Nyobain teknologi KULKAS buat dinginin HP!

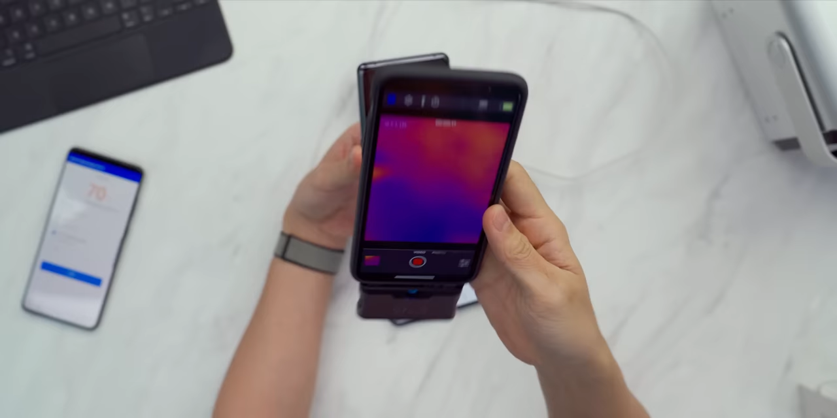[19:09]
Ininya pun 45. Kita coba tes aja. Walaupun ini ya, walaupun saya pasang si cooler Pro-nya ini nggak ditepat di prosesornya gini, tapi dia efeknya kerasa banget.
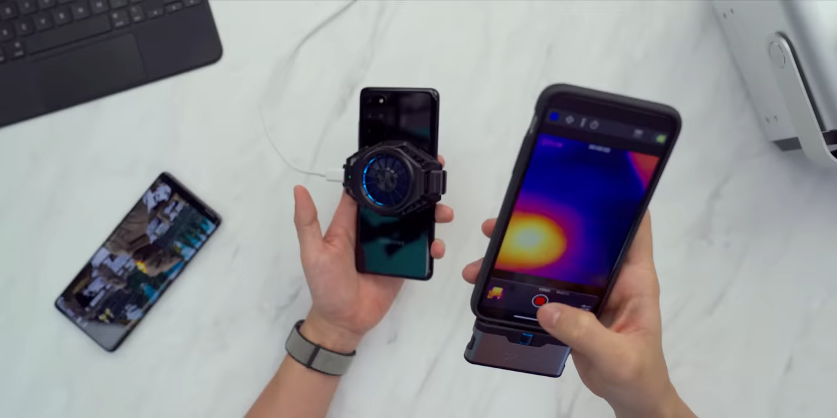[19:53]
Tadi kalau nggak salah suhunya itu 45-46 ya. Kalau sekarang dia suhu di sekitarnya itu... 41 sih. Lebih 3 derajat itu kalau buat tangan kerasa.
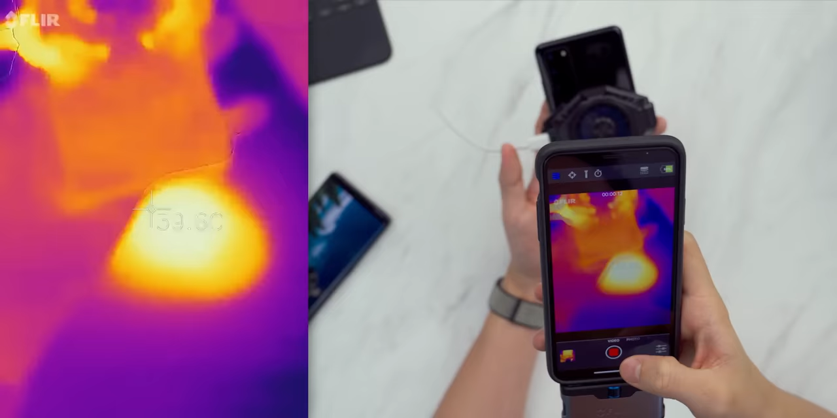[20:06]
Ini 40.
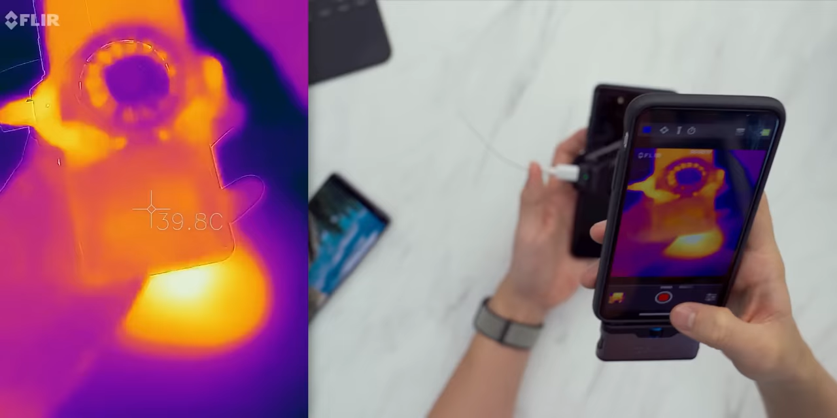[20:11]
On screen: spot 39.8°C
Ya semakin ke atas kan dia memang prosesornya di sini tapi... Walaupun kita... Eh sekarang 40 loh.
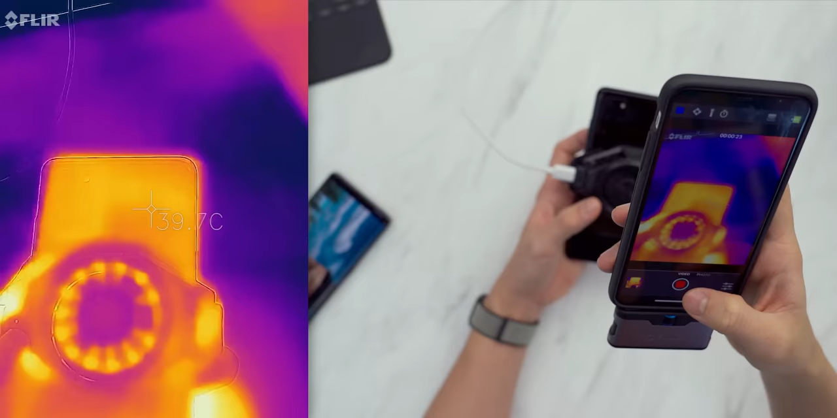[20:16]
Wow. Ya berarti anggap aja dia turun 5 derajat itu kerasa banget sih.
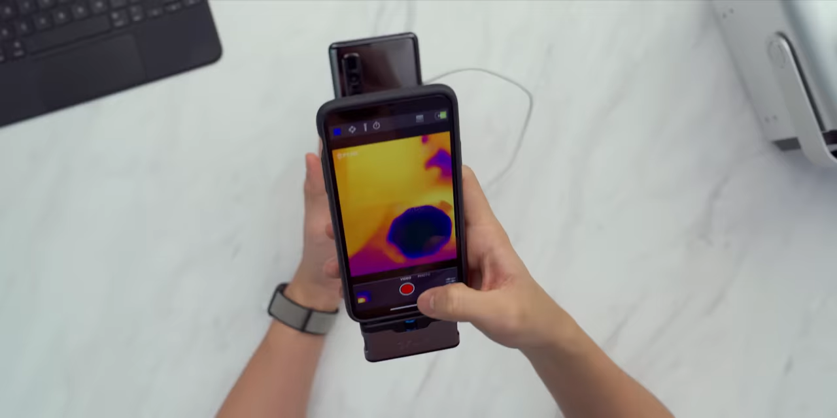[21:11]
Dan kalau dari suhunya dia dapetin
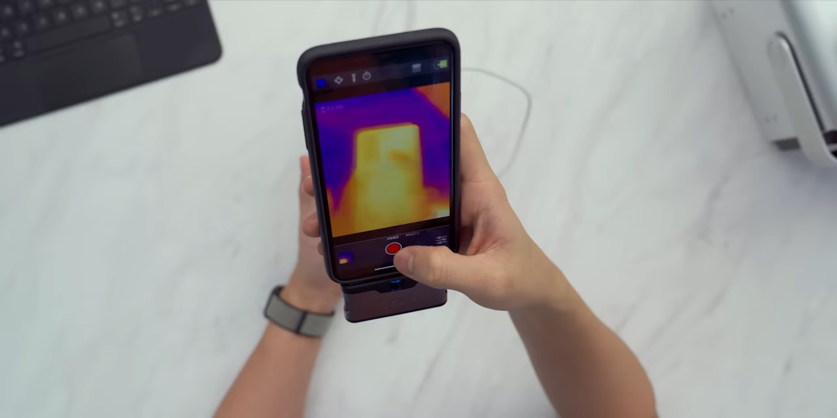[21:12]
46,7 tinggi juga.
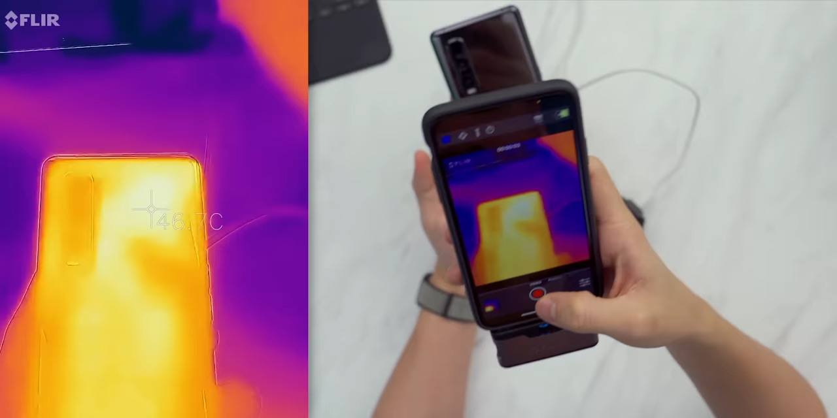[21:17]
Terus di bagian bawah 44 kita bakal pasang di bagian yang 45 sini. Oke semoga bisa tembus 600 sih.
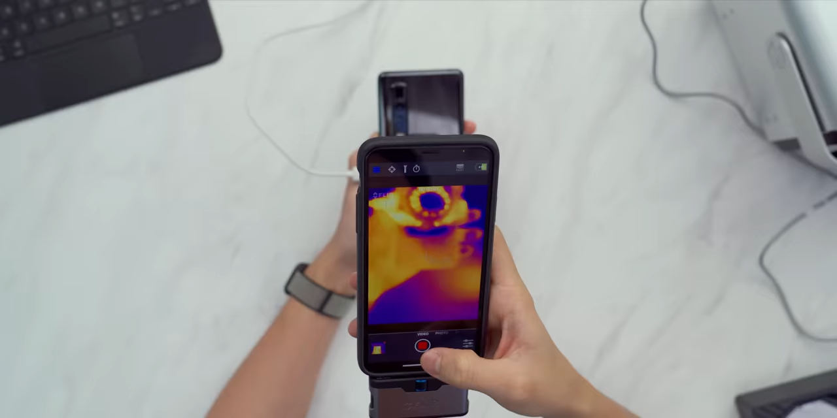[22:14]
Ini kalau kita lihat ukuran suhunya, ngukur suhunya dia cuma 36 derajat doang.
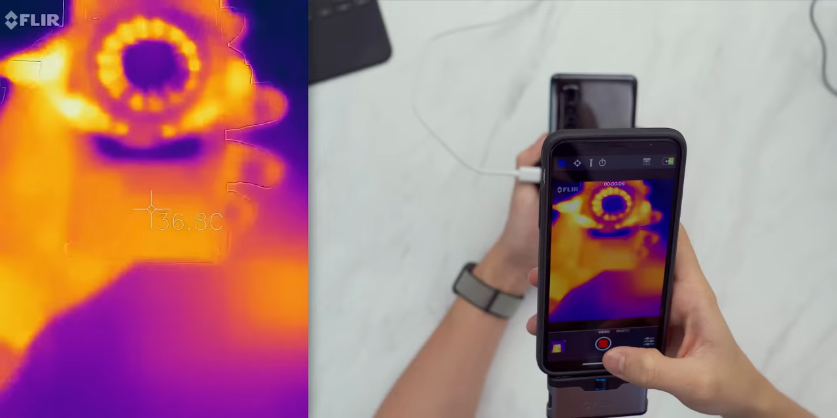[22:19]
Terus bagian sini dia cuma 38 derajat doang.
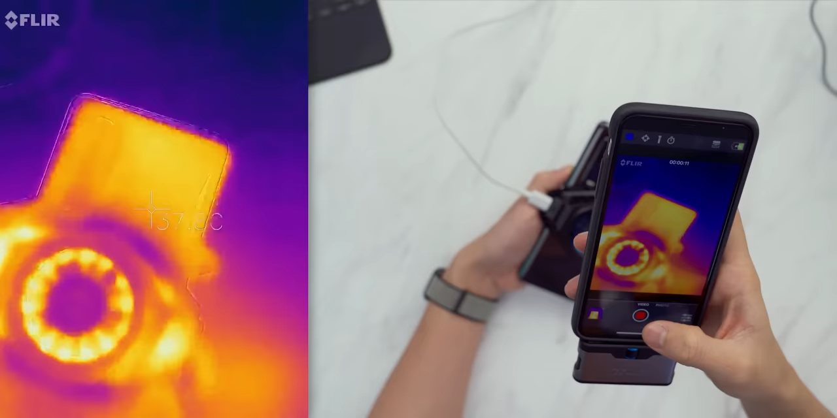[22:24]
Jauh banget dari yang tadi itu sekitar 46. Ini lebih dingin dari S20 Plus juga yang tadi kalau dipakein ini selama 2x benchmark dia 40.
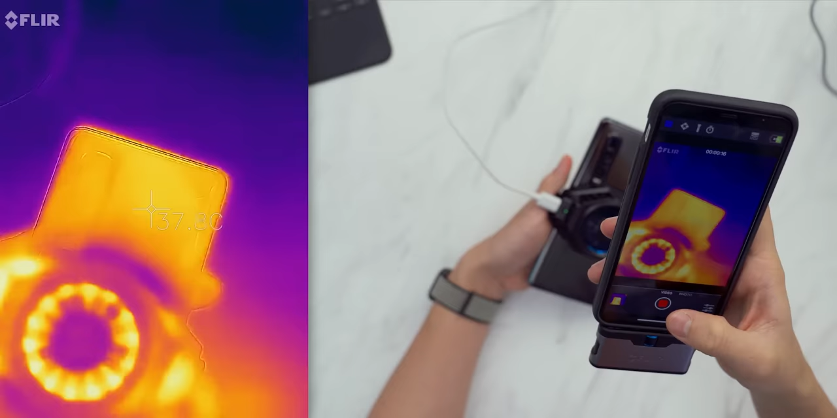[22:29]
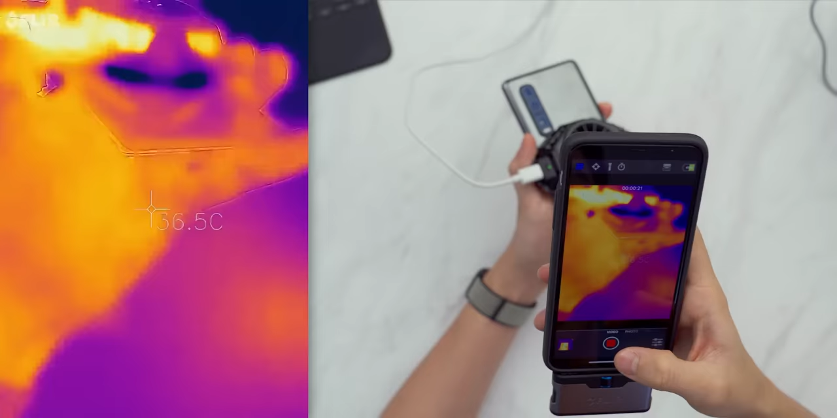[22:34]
On screen: spot 36.5°C
Di sini ada keliatan juga ya kalau dinginnya itu agak-agak bocor-bocor dikit kayak pengen nyebar gitu.
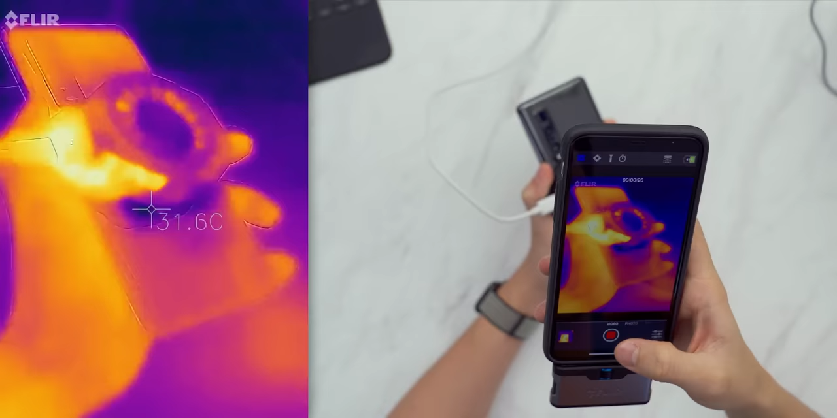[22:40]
On screen: spot 31.6°C
Jadi kalau kita di bagian sisinya dia udah nyentuh 31 derajat. Buat hasilnya sih ini oke banget sih.